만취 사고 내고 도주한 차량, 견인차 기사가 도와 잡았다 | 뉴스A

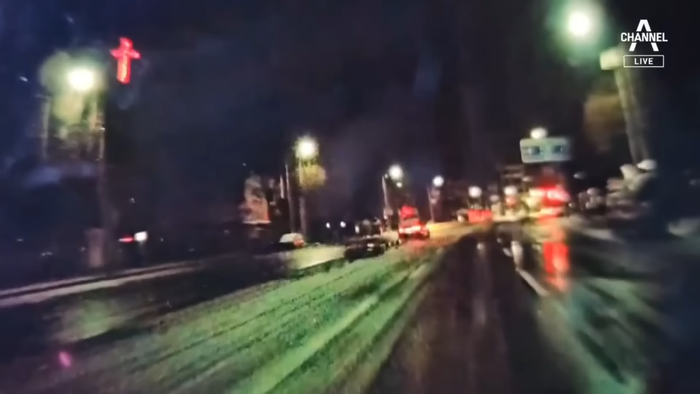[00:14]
검은색 승용차가 중앙분리대를 들이받고 멈춰서 있습니다.
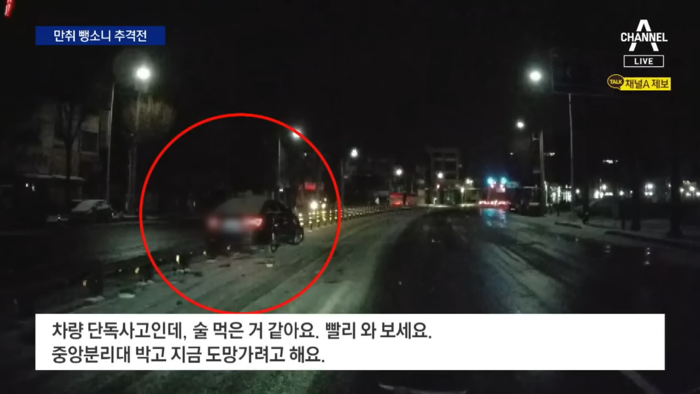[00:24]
사고 현장을 목격하고 112에 신고한 건 다름 아닌 견인 차량 기사였습니다. 사고 현장에 순찰차가 도착하자 멈춰있던 승용차가 갑자기 후진하더니 달아나기 시작합니다.
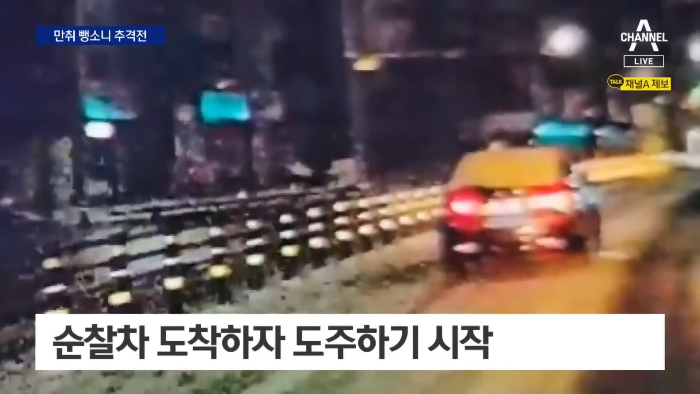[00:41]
지켜보던 견인차도 순찰차와 함께 추격에 나섭니다. 도주하던 승용차는 좁은 골목길로 진입해 위험천만한 질주를 이어갔습니다.
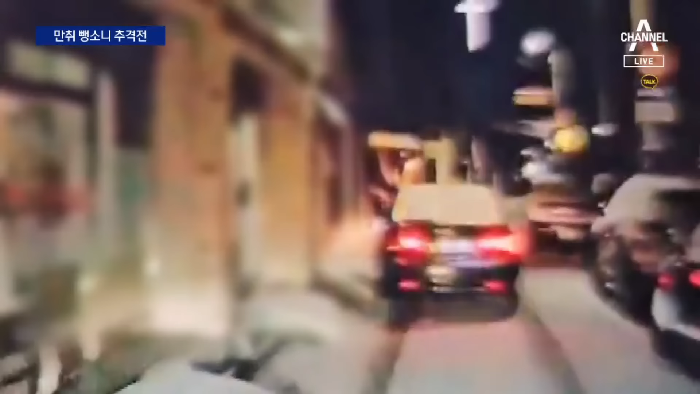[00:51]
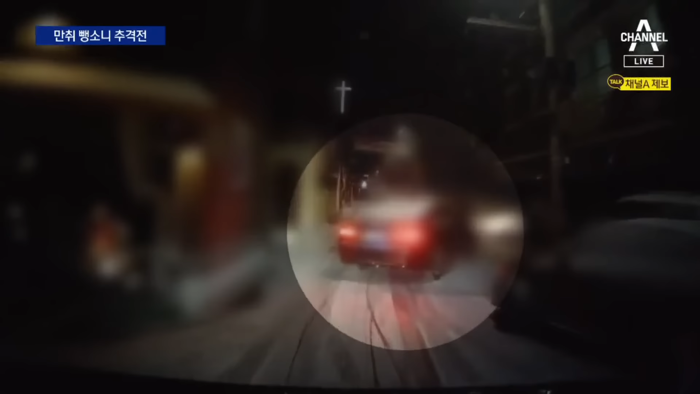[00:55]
자신의 집 주차장에 도착하자 차를 세웠고 경찰에 곧바로 체포됐습니다.